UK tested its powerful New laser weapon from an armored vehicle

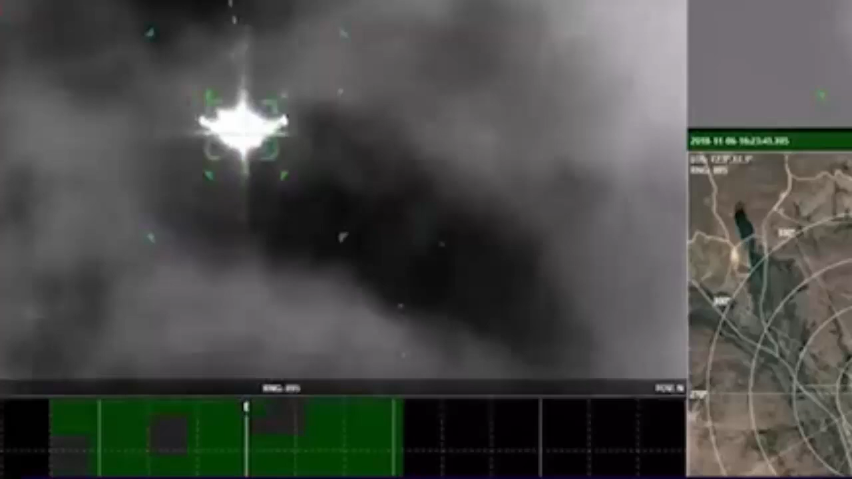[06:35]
engagement we've done has removed a drone from the sky while we've been testing a variety of